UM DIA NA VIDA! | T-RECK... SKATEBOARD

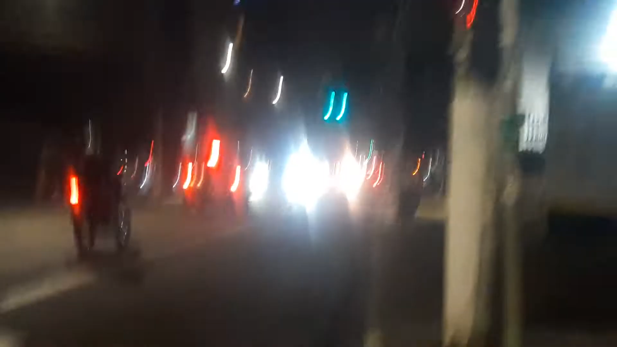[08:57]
Cheio de carro vindo também, não dá pra ver porra nenhuma.
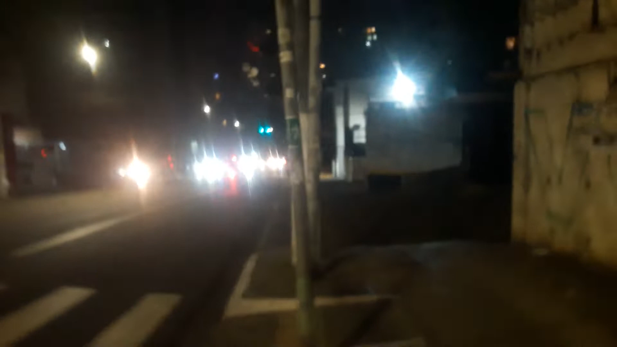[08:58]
Mano, esse morro é GG, moleque. Vai tomar no cu.
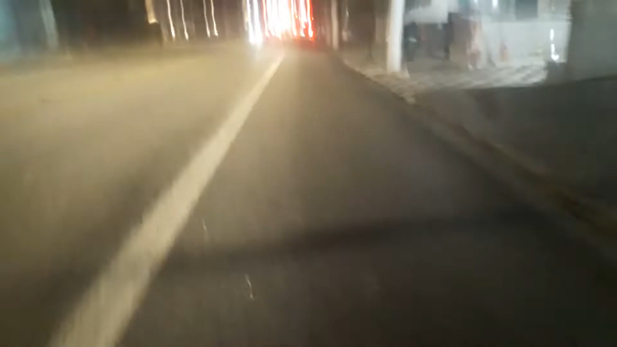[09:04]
Botando o pé no chão, porque o moleque é muito grande, mano. Vai se fuder, olha só.